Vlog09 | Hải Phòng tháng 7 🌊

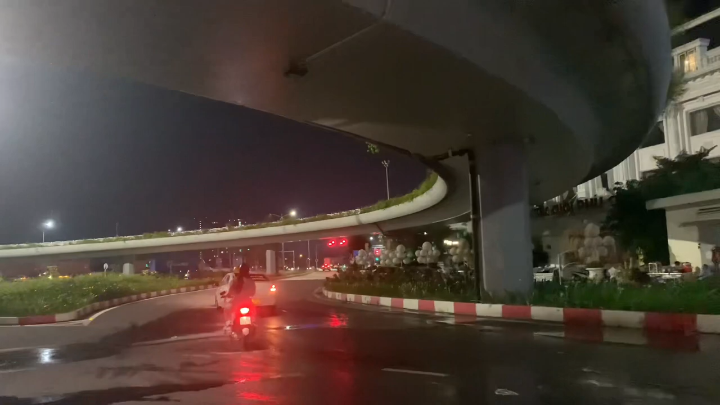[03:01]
Gì đấy chứ, chúng ta đây. Cảm giác mình đang đi trong Hồ Chí Minh á. Cái này phải bật đèn lên nữa.